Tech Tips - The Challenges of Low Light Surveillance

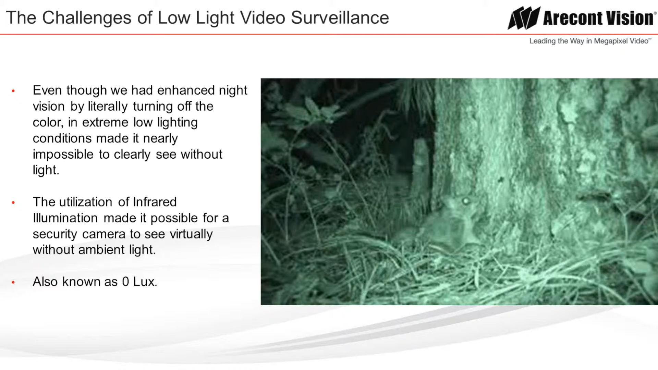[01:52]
The utilization of infrared illumination made it possible for a security camera to see virtually without any ambient light, also known as zero lux. Infrared illumination, or IR, or IR,